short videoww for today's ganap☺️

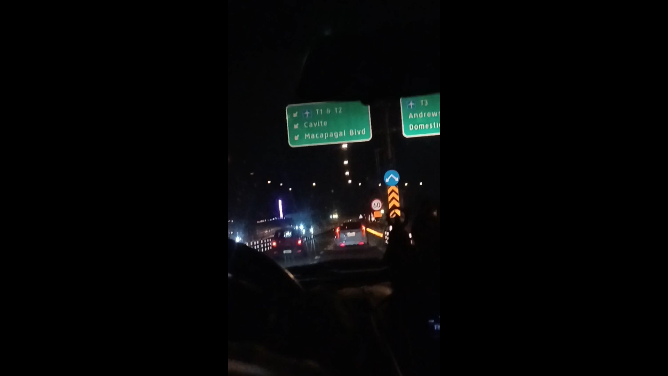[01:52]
Dini nga ako palang punta namin sa Terminal 1
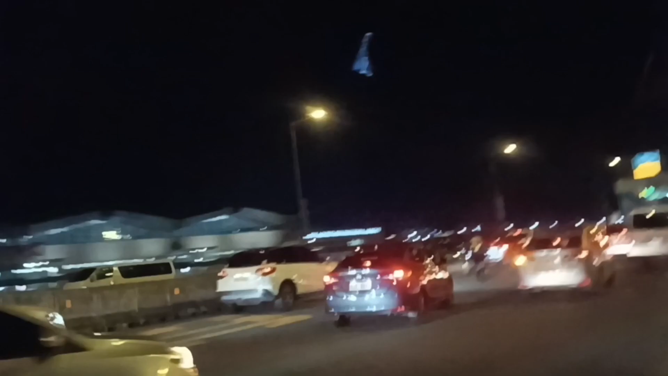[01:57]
Madadaanan nyo nga ako pala din eh ang Ninoy Aquino Airport Ay di ka-traffic pa rin Anong oras na ata na rin Ay traffic pa din